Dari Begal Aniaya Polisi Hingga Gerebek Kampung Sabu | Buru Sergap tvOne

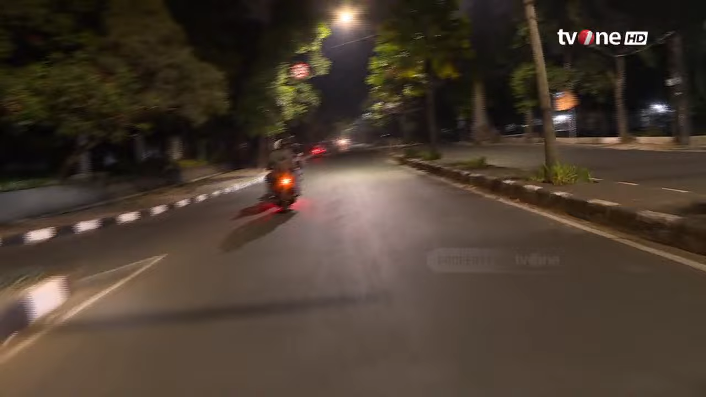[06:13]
Saat membuntuti Miko, tim Reskrim Polsek Regol melihat Miko dan
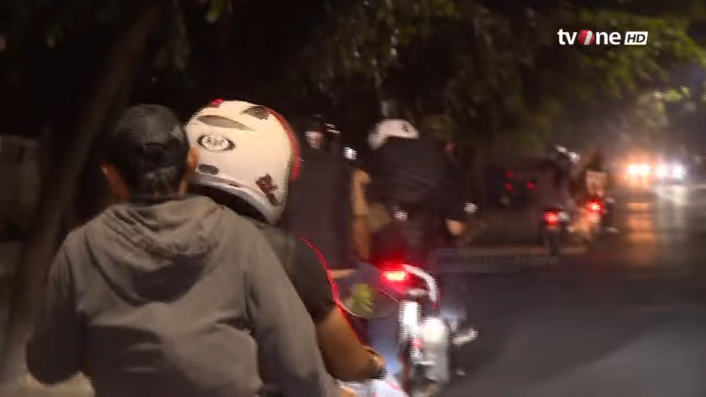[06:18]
rekannya kembali berulah dengan merampas ponsel milik seorang wanita pengendara sepeda motor di Jalan Soekarno-Hatta, Bandung.
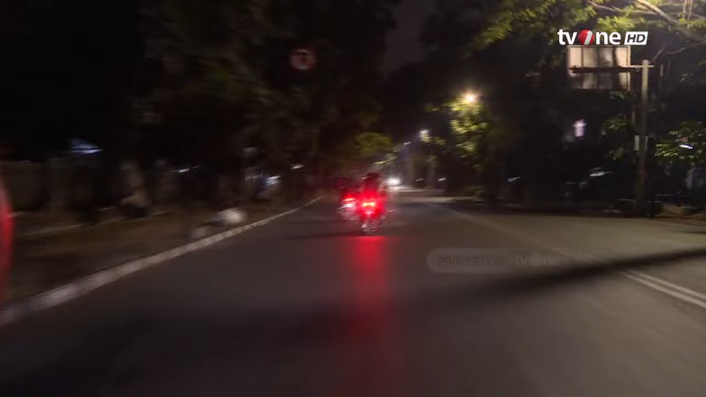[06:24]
Anggota Reskrim yang melihat aksi itu langsung bergerak mengejarnya.